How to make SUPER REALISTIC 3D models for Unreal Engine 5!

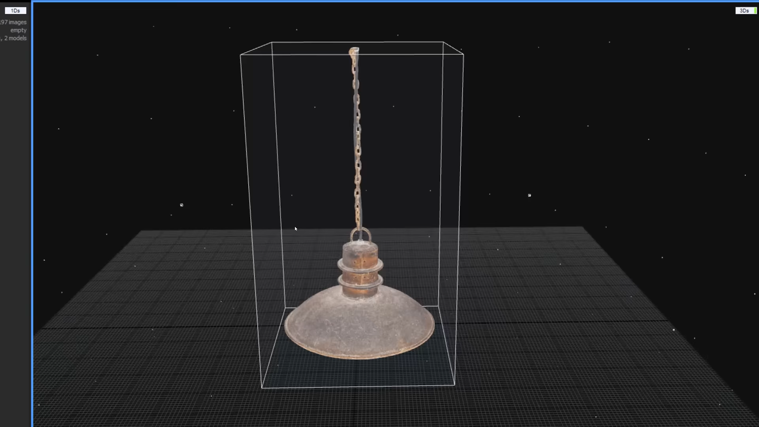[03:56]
And after many attempts, I finally got my scan perfect.
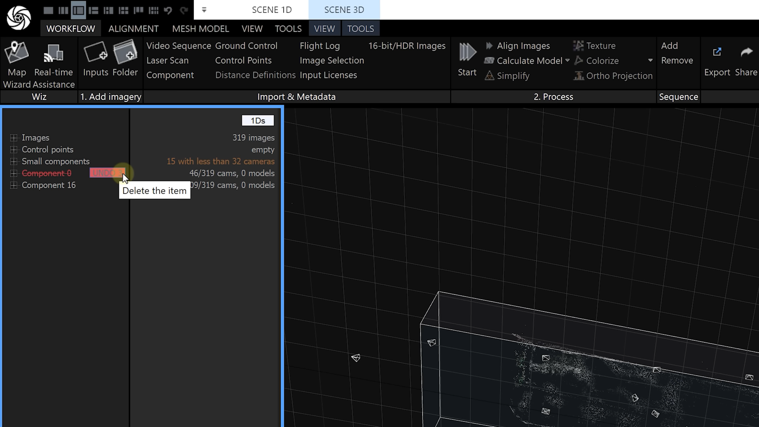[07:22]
But if your biggest component is still far off from all the pictures you took, I suggest to go back and make some extra photos or just reshoot entirely.
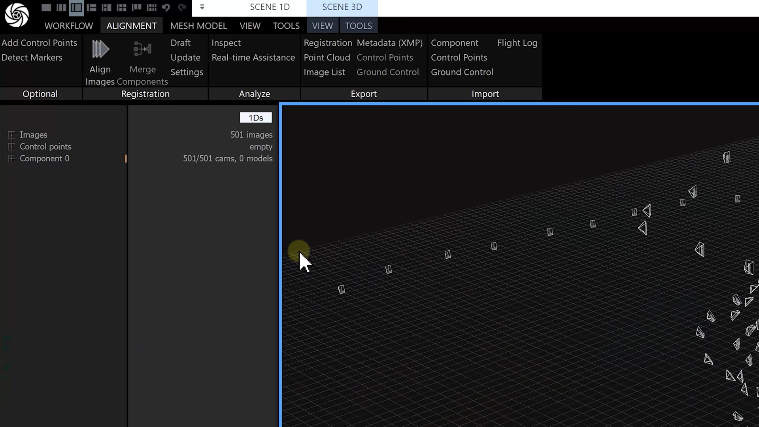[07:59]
So in my second attempt, I took 501 photos and Reality Capture found all of them. So I considered this a perfect scan. We're now ready to create the mesh from this point cloud.
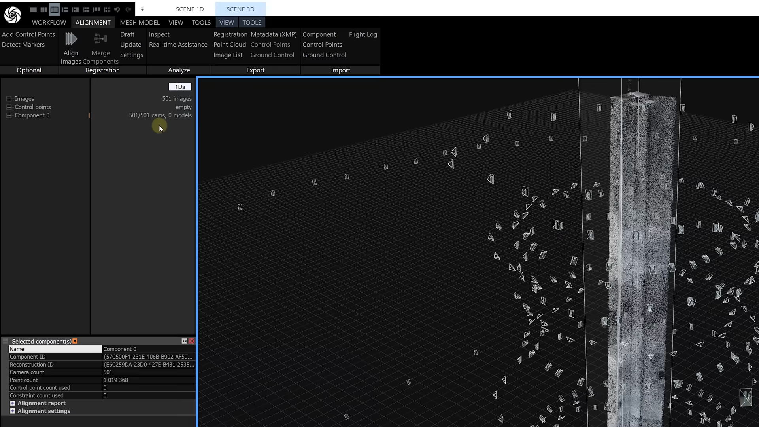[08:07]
But first, we're gonna go to Mesh Model and click on Set Construction Area.
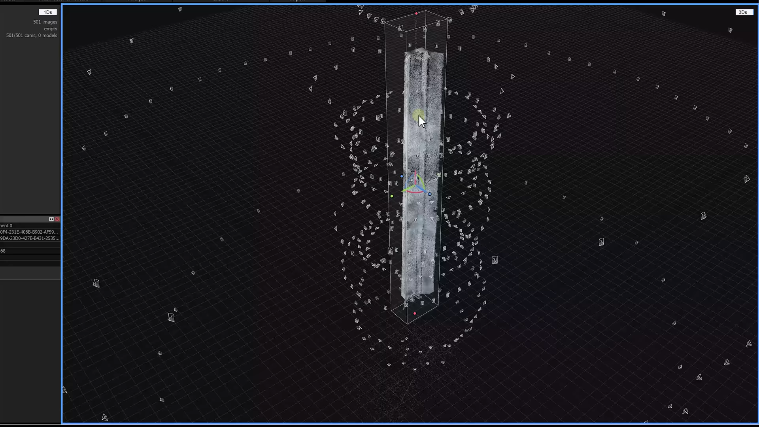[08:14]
Only within this box, Reality Capture will create the mesh and you want to make sure that everything sits within. You can always cut out unwanted parts afterwards, so this can be done roughly.
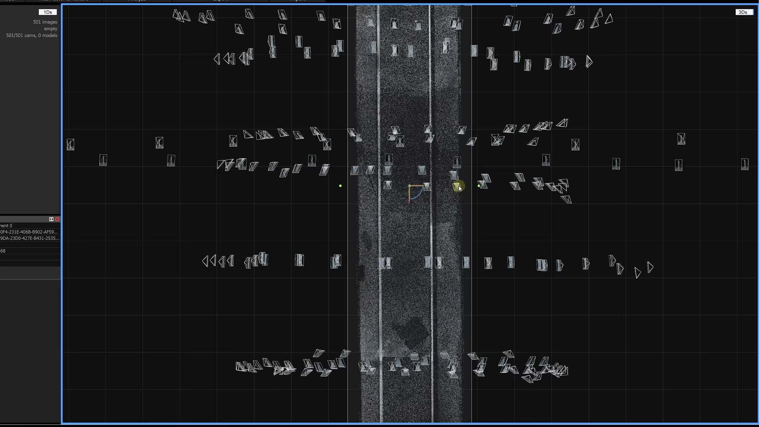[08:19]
Using your numpads, you can cycle through different views to better help align that box.
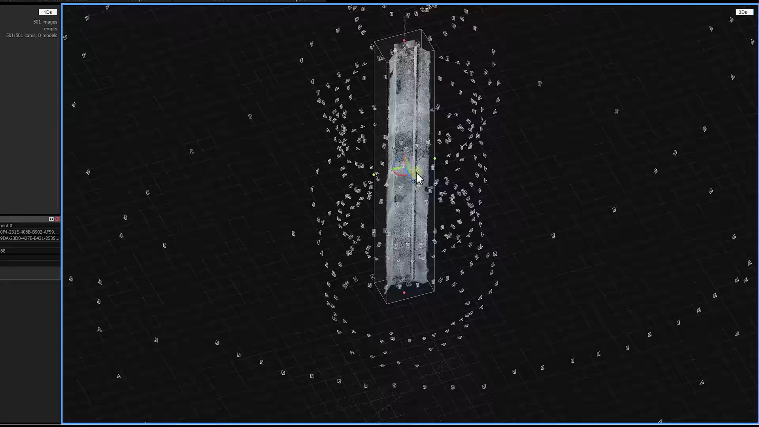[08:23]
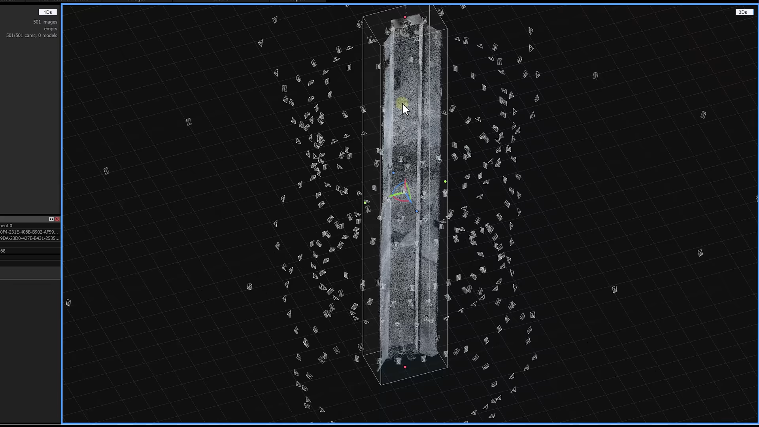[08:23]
We can now go to the Create Model section and basically,
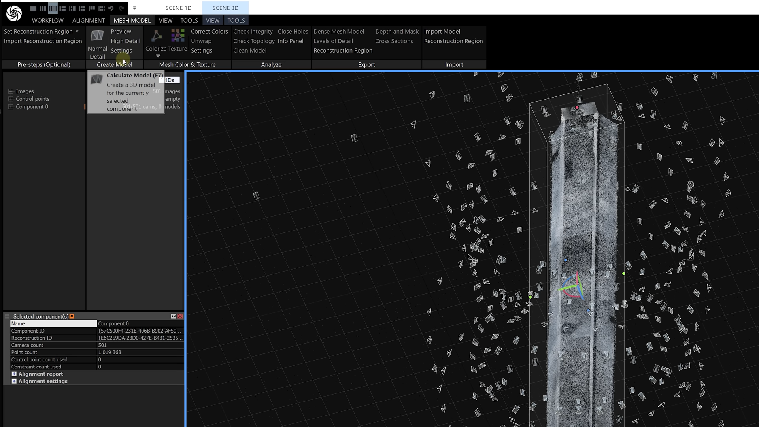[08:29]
you can create different detail levels of your mesh here. You can do a quick preview if you want. This is a low quality mesh, but it gives you an idea of how your mesh is gonna look like.
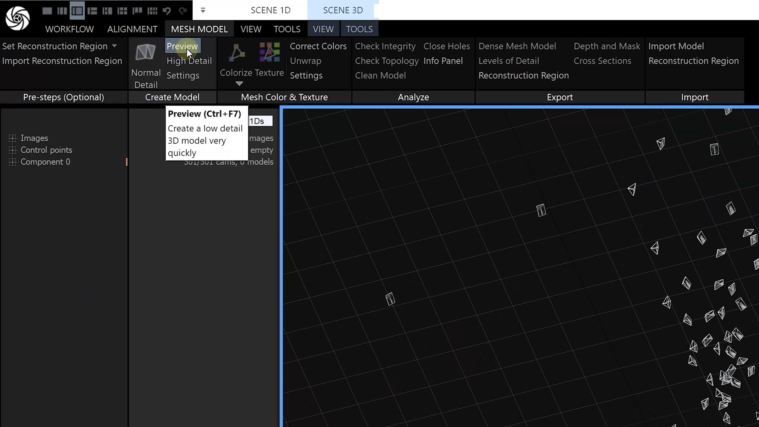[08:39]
But I feel confident, so let's click on High Detail. We can always compress it afterwards, so I would start from the highest possible quality and then downscale from there.
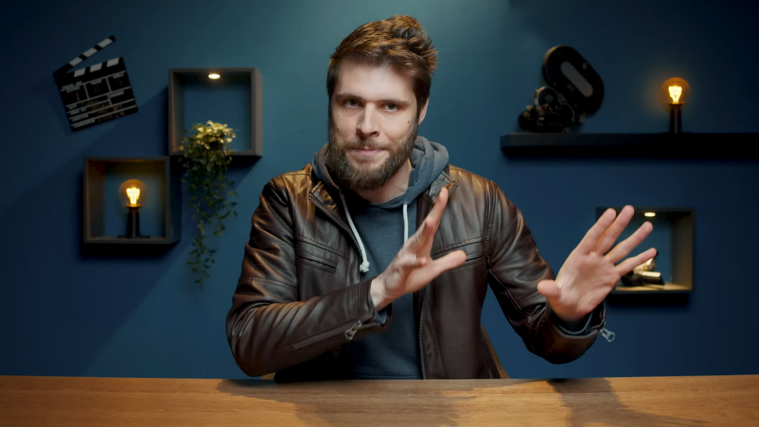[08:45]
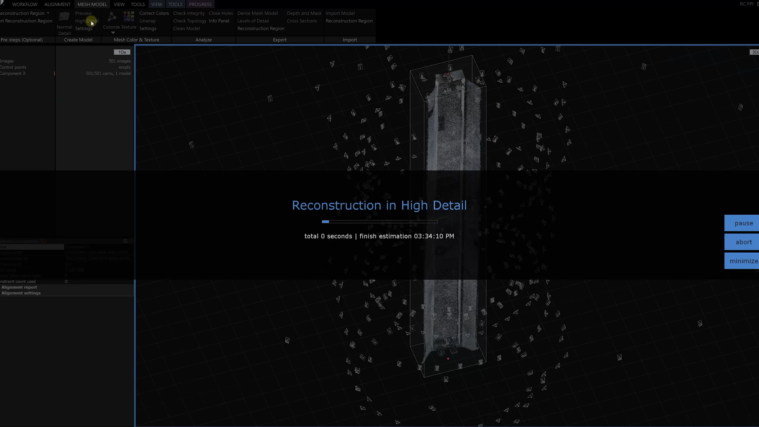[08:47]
Now, this process does take a whole lot longer. I've had models take up to a day to construct, but it is worth it.
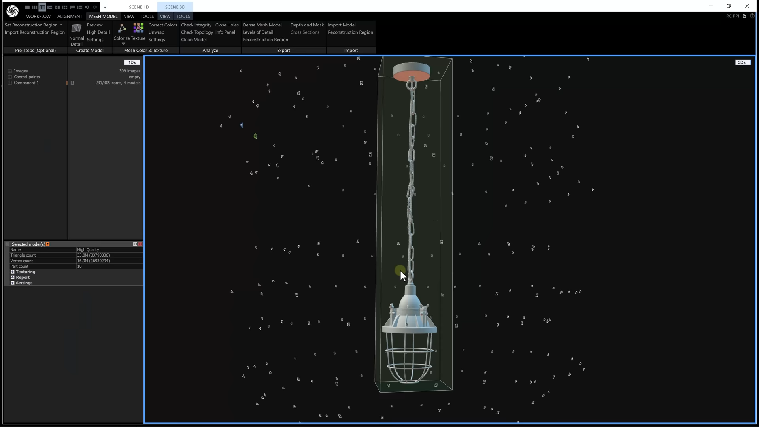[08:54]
And look at that, we've got ourselves a perfect mesh. But chances are that you'll come across things that shouldn't be there.
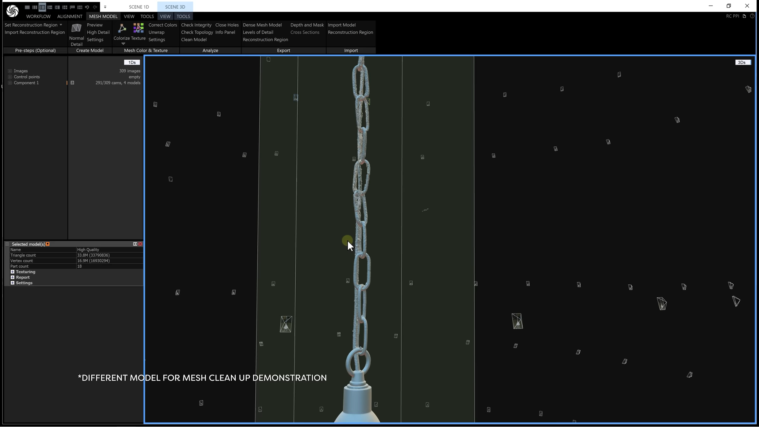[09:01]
So, we're gonna have to remove those. Under your Scene 3D tab, click on Tools.
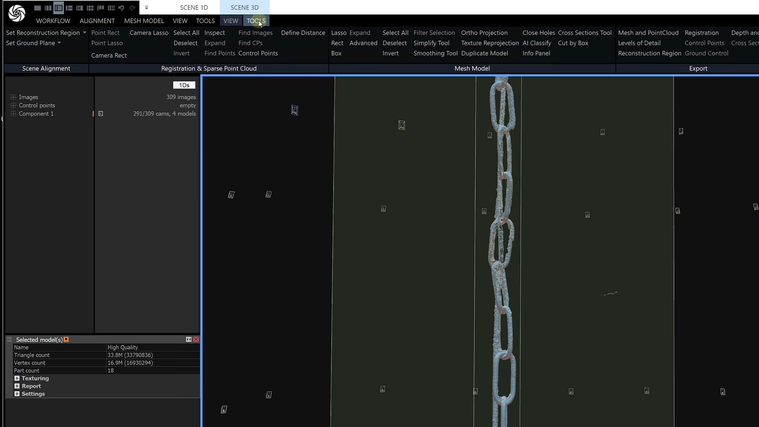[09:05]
From there, enable less so, which allows you to select the parts that you don't want. When done, click on Filter Selection to remove that part.
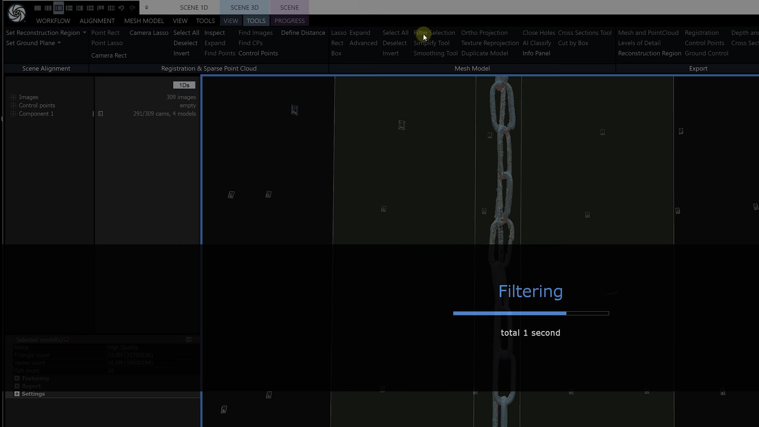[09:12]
So, you want to check your mesh and see if you need to get rid of some spill.
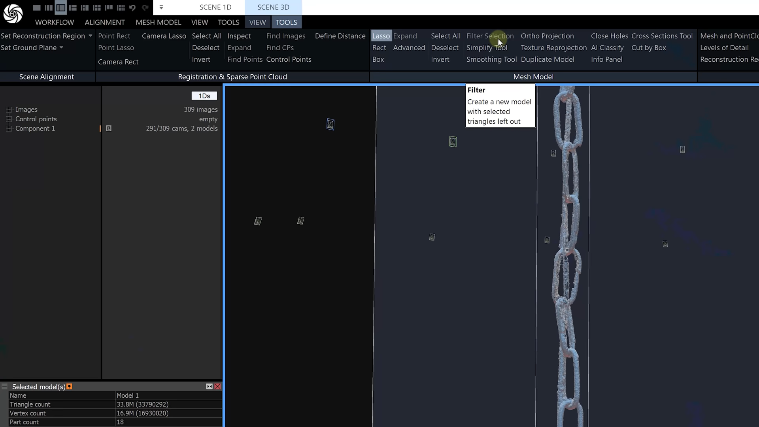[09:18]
Now, the great thing of Reality Capture is that every change you make is stored in a new model. In the left column under Components, you can see two models now.